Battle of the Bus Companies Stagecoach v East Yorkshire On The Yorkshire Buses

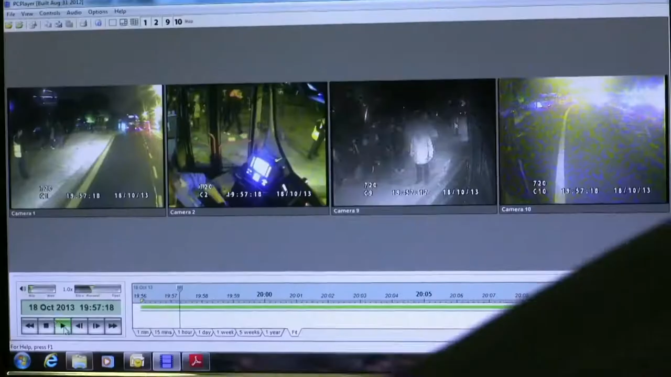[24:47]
of her bus You can see that her bus is parked at an angle there for at least 15 minutes Sure